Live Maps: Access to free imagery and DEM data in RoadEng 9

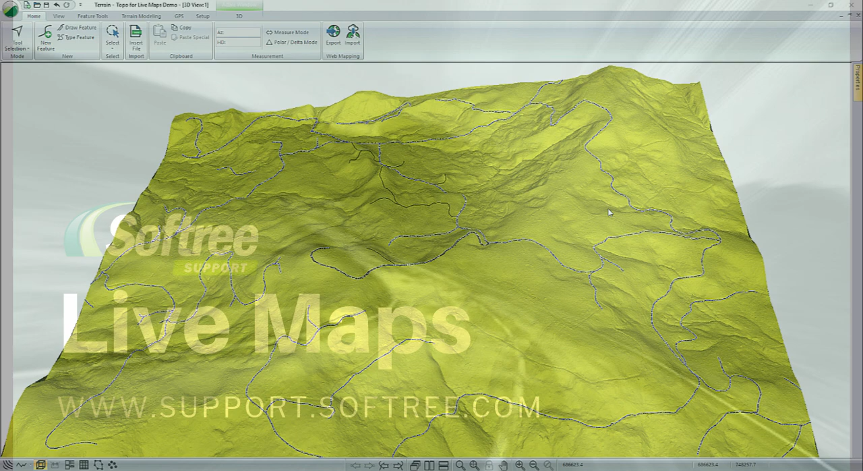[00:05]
Live Maps gives you direct online access to free imagery and DEM data.
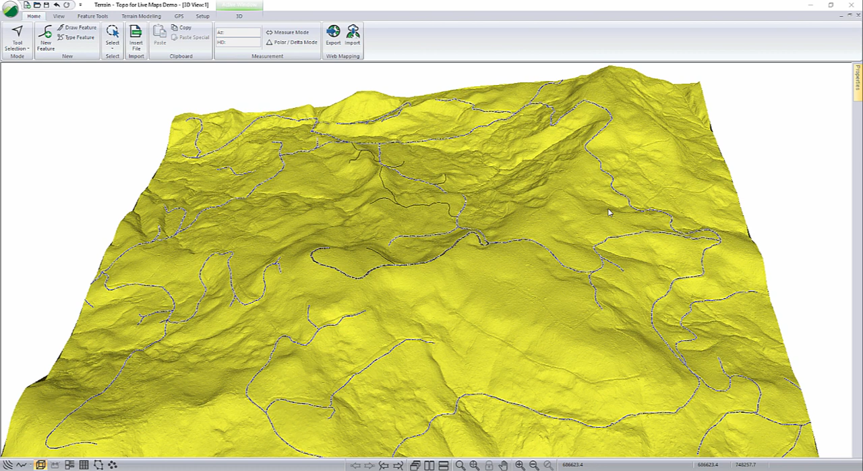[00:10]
So for this example, I'm going to be showing you how to bring in a piece of imagery behind our current LiDAR data set shown here on the screen as well as our shapefile with our Rode network.